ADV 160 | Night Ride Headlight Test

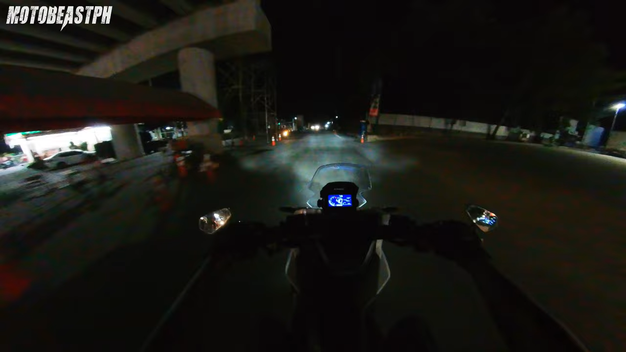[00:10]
puta hating nang mabangga ng truck yung ano tricycle nakabubaway lang naman eh pagkagabi
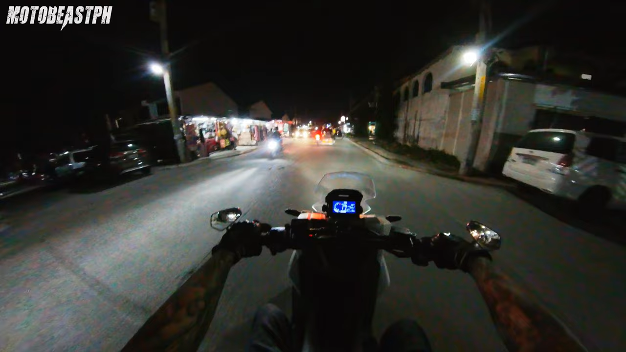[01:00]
yun oh gala kami ni OBR night drive testing nga namin si ADV kumain lang kami sa bahay buto kami kanina eh ang testing naman natin ngayon gabi kung okay ba sya yung headlight nya especially headlight nya kung kaya naman dami kasi ditong lugar na madidilim ito sa lugar namin sa Pampanga na-try natin tignan natin kung uubra yan pa lang pansin ko na
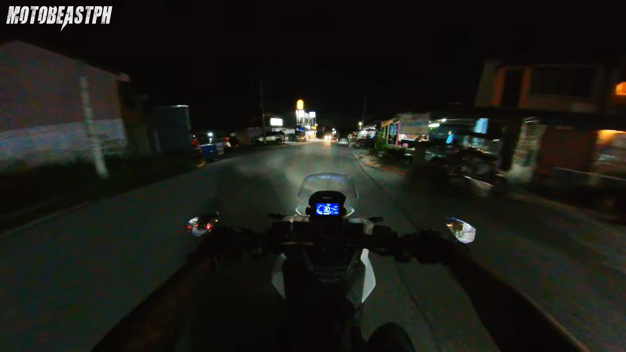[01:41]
dual ano na to dual headlight na to dalawa sya gaya nung kay click ganon din pero okay naman eh hindi naman sya sobrang dilim natin high beam pwede ano parang kalat na parang sabog sabog yung ilaw
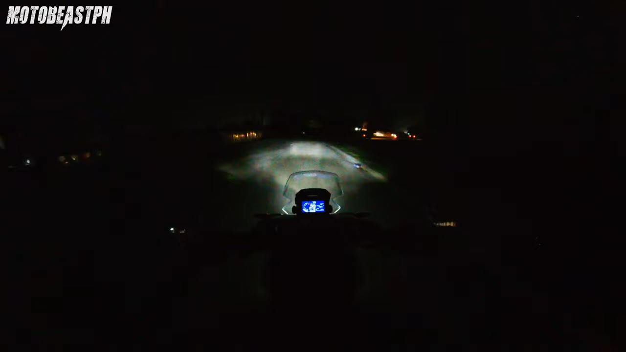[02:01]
yung panel natin hindi sya naka brightest yung settings ang naka low pansin mo siya sobrang linaw adjustable yan ma-adjust ko na lang siguro basta hindi pa nababasa yung manual eh kumain lang talaga kami ng OVR ngayon ilalabas na namin ito ngayon ng gabi testing na natin a night ride kasi kanina lang namin ito nakuha so syempre valid pa yung ano yung permit to travel na pauwi ano
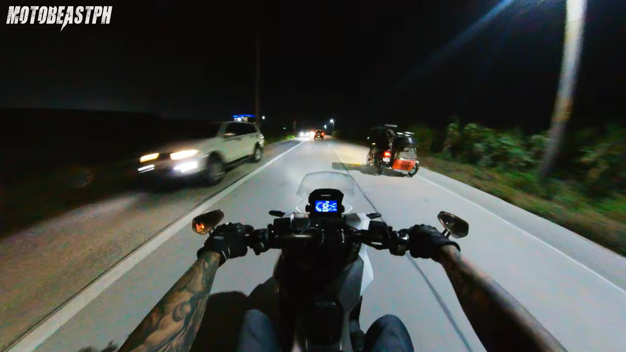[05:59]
yan pero pag mga ganito na well lighted streets wala namang problema eh
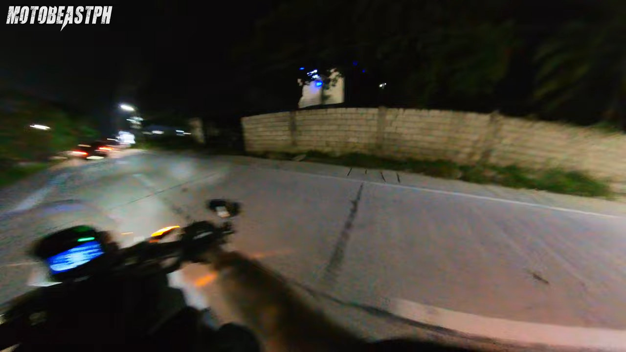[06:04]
ayun makimaging problema dyan sa visibility kahit stuck headlight wala kayong MDL okay lang, basta well lighted streets kaso lang pag ang problema pag mga long ride dyan kasi usually pag mga ganyan madami kayong mga dadahanan na minsan wala talagang ano wala talagang ilaw wala mga ilaw na poste
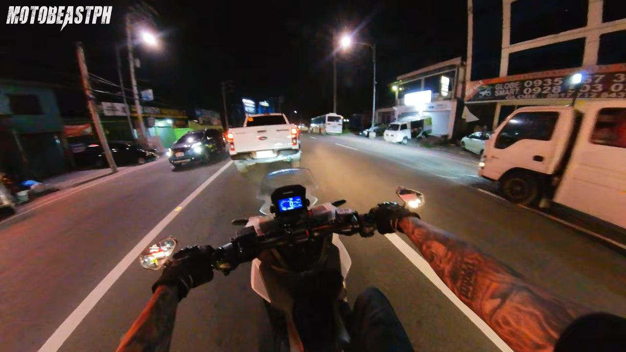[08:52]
yung tricycle oh yun nabilita ng rock M tsaka ng base plate na lang yun akong nakita na original na base plate sa shop ang 800 yata oh ganda rito oh yun oh ganyan well lighted streets walang problema kasi maliwanag eh eh pag madilim na medyo parang lalabuan ako ah para sa akin ah pero depende
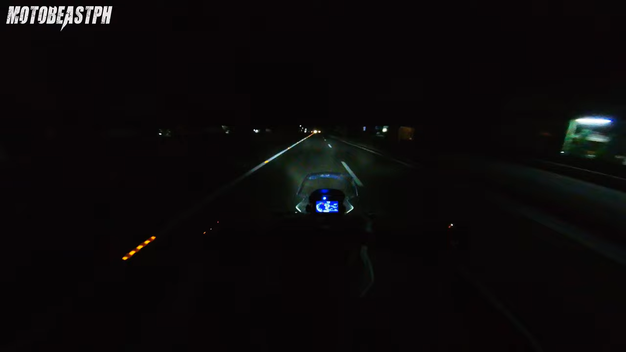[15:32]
yan high beam yan ah mag low beam mas madilim high beam na lang tayo ok lang naman yan naka high beam naman lahat ah ah ha ha oo nga at makatakbong nga lang kayo dito 60 pag ganyan ah halos walang straight lights buti nga dito meron na yung gitna hindi yan ang ganda oh kasi at least alam mo kung palikaw na yung kalsada may mga ano sa gitna mga ilaw
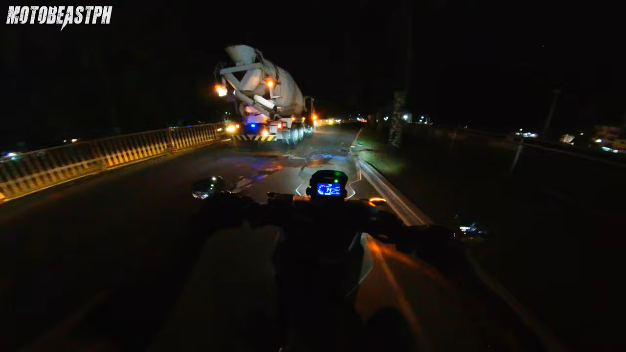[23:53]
bar teka natin cute na busina high beam pag nag high beam ako mataas mataas yung high beam nya bow beam na lang nakaya siguro high naghalit na yung kotse kanina parang mataas yung high beam nito
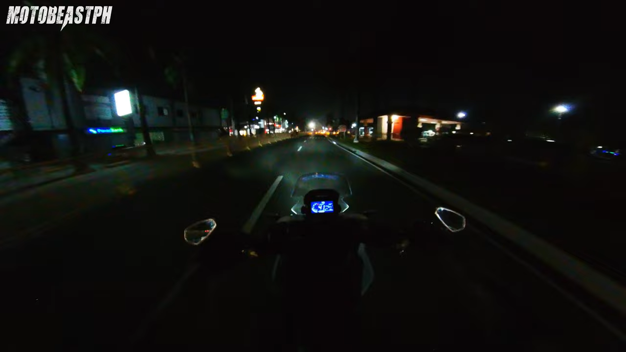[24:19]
nairoon tuloy makita ng mga pedestrian pero kailang kit na busina natin talaga dito sa Clark maliwanag dito hindi kailangan dito ng mdl well lighted dito pero yung sa loob mga loob sa air force madilim na kailangan mo din ng mdl dun maganda to pagkani long ride na namin